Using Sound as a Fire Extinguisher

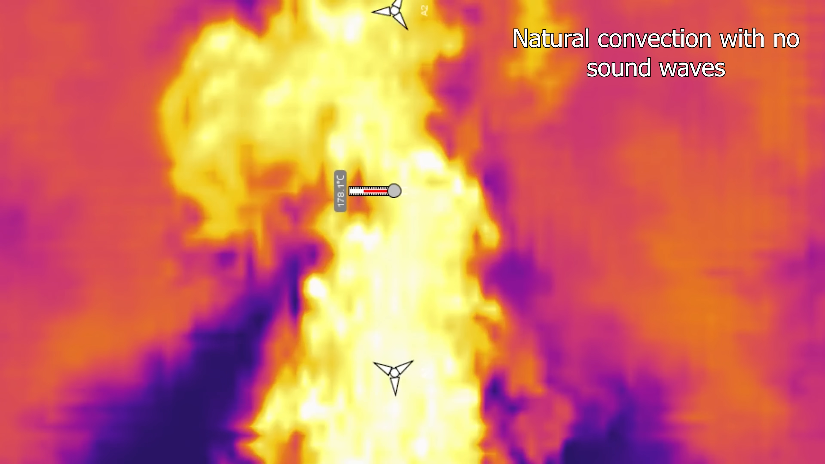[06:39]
But when you're using sound waves to wiggle the flame around it, it disrupts that natural flow of air and keeps old air there and starves the fire of oxygen.
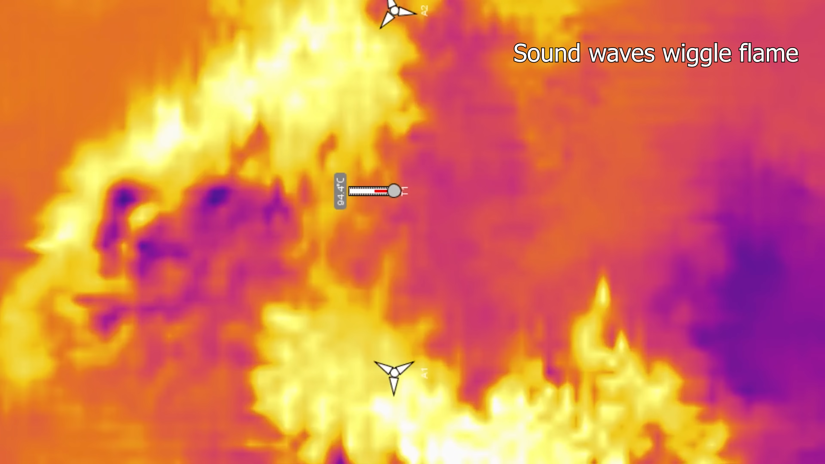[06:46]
So you're wiggling the flame to death.
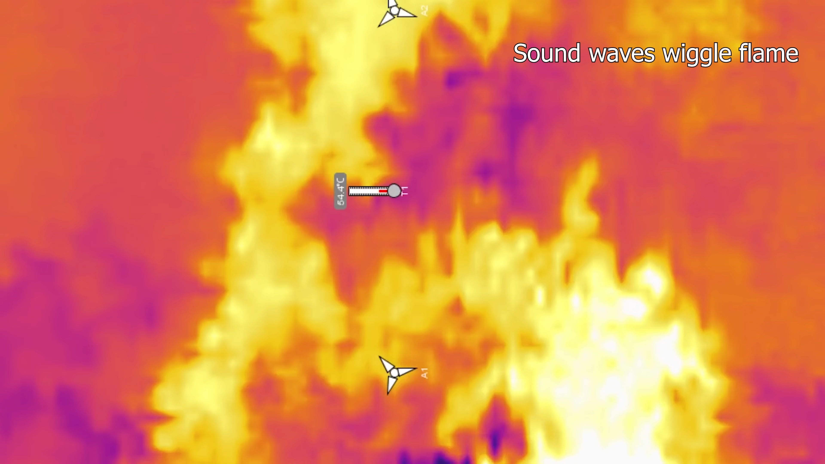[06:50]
What's interesting is that even though the air is wiggling back and forth, there still is a net movement of air away from the speaker.